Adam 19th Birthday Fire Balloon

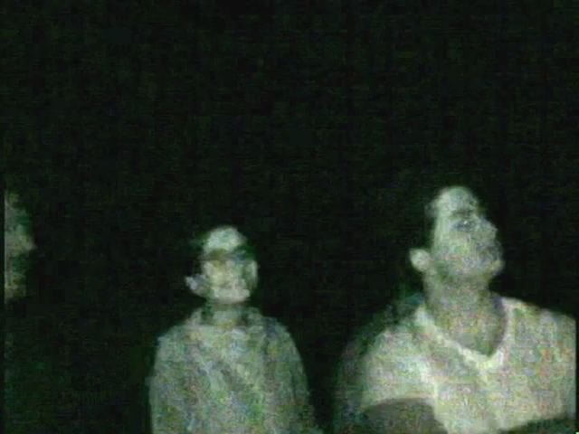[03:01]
Hi! Hi! Jenna, I zoomed it out of your face. We don't even know if that's working. Do we fire? Yeah, it is. Do you think you got the early parts of it? Oh, look, it's starting to move a little.
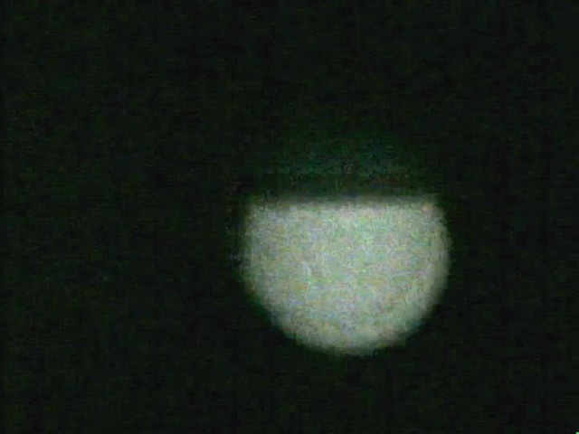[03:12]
It's just like a blob. I'm trying. My arm hurts. I don't know about when we put, Adam and I come and saw it. Look how far away.
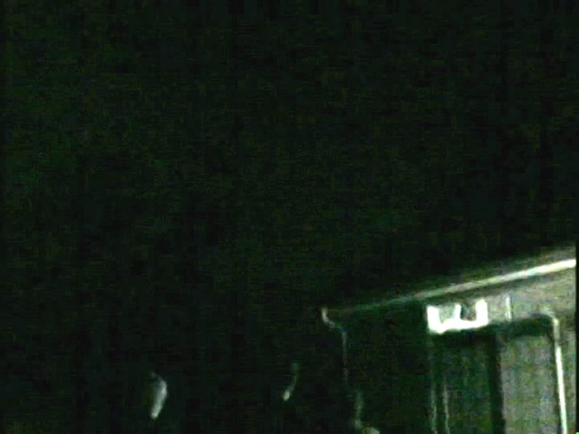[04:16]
Wow. That thing took off in, like, 60 seconds, didn't it? Yeah, birthday camp. I see the heat.
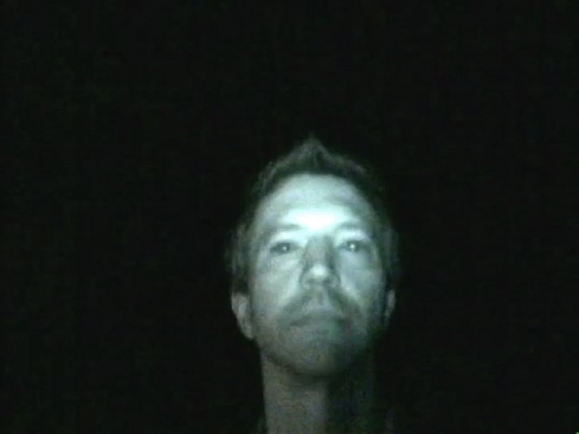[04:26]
Whoa, it's still going. You got a special night vision on a car? Yes.